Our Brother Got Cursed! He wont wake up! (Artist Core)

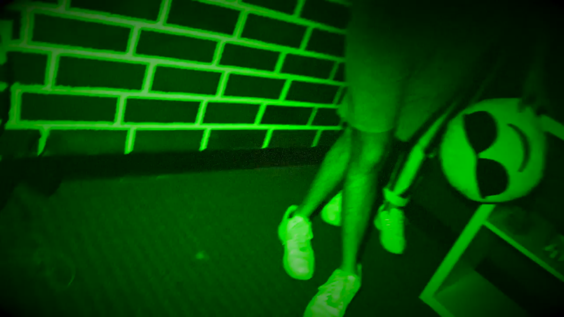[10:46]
TV's right here, the shelf's here. The shelf's supposed to be under the TV. Where's the And the couch is right here.
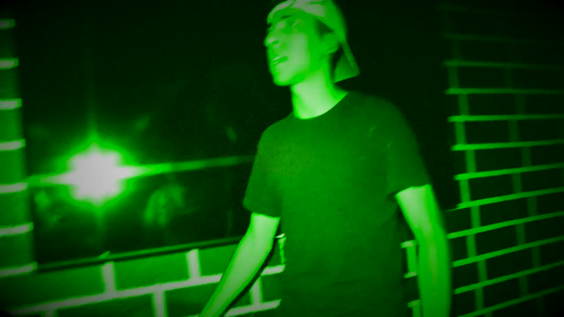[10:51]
Wait, okay, hold on. Ow. Is this Cole? Ow, that's me. Okay, Is this Gabriella?
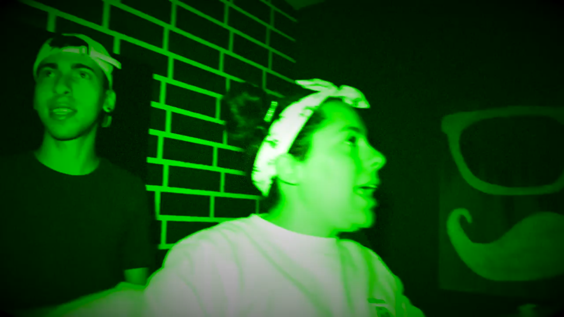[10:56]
Yes. How are we supposed to find a picture if we literally can't even move? Wait, Eden, where are you?